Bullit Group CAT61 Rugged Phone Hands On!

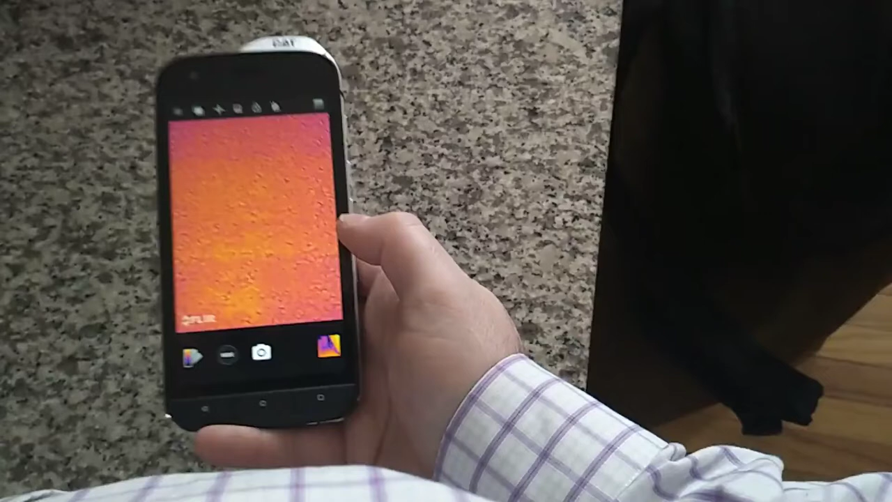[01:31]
And apparently, the marble table in my house is really warm. And the floor is not.
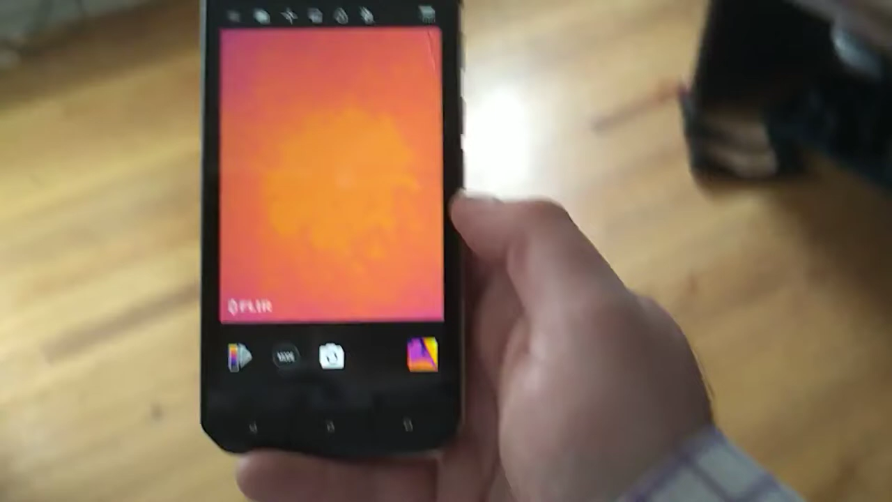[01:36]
Let's go take a look at my front door. So you can see the difference there.
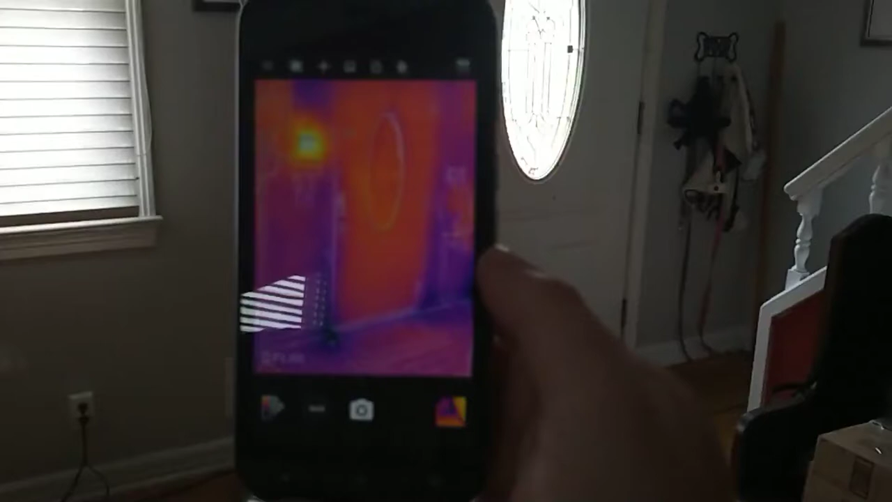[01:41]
With the hard wall and the light wood door.
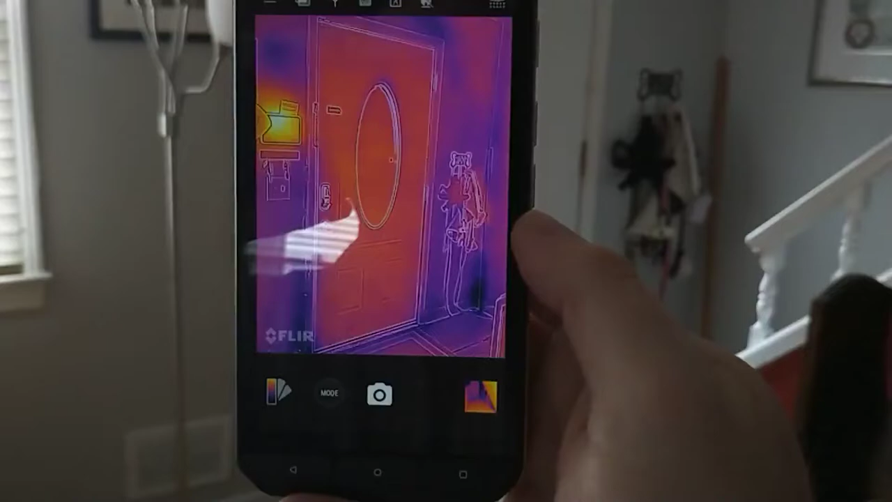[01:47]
Pan over here.
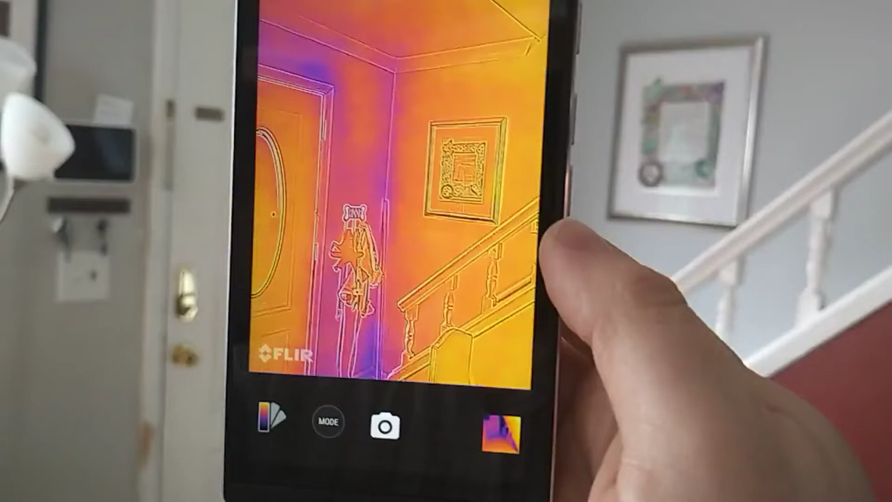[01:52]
You can see that I've got my exterior wall is almost as warm as the outside.
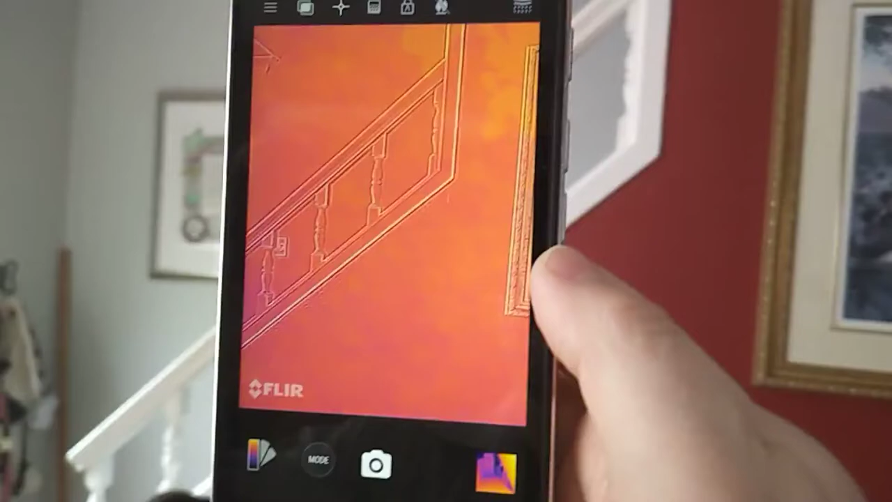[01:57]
Way more of my house than I think I wanted to show you guys.
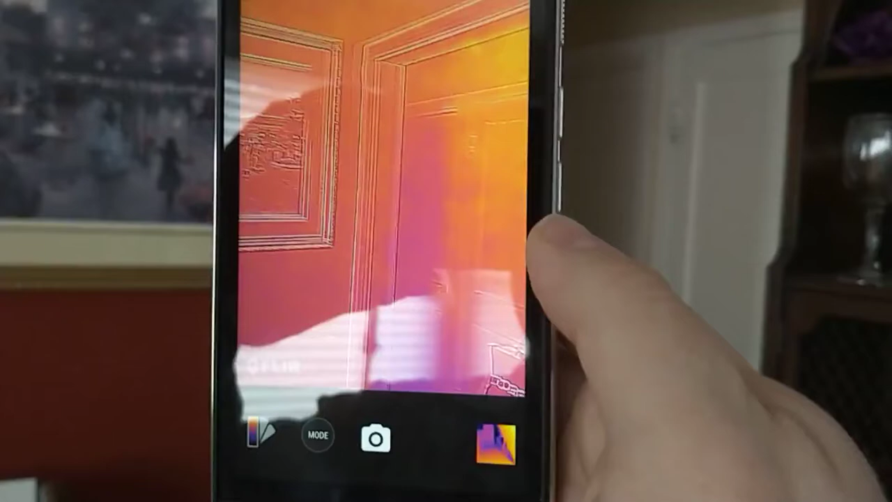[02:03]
Actually, it's got a pretty warm house. But if I had a human body, I could show a comparison.